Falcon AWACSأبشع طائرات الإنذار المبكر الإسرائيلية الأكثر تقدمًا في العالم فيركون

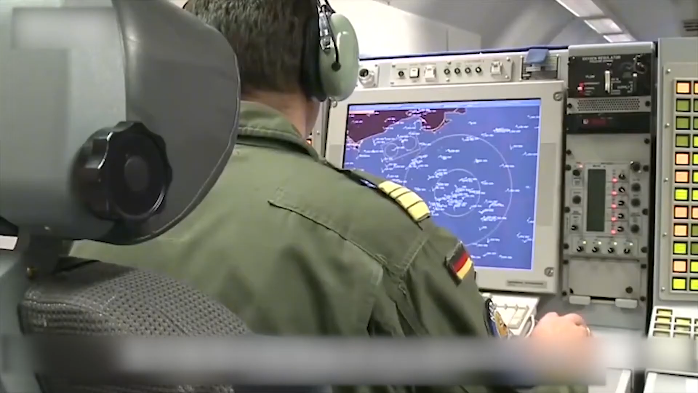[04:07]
يمكن أن يصل قطر الكشف عن نطاق المراقبة إلى 800 كم